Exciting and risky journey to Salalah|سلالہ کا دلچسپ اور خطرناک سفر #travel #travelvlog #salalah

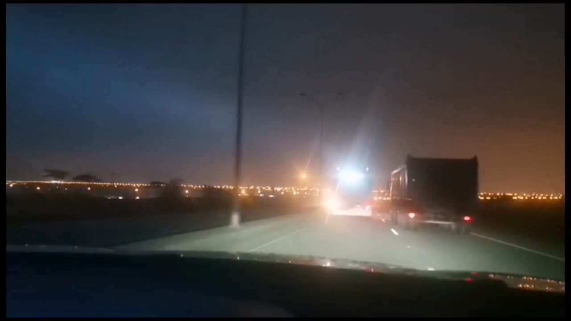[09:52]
हम सलाला सिटी में एंटर हो चुके हैं और आपको सामने सारा जो है सिटी नज़र आ रहा है।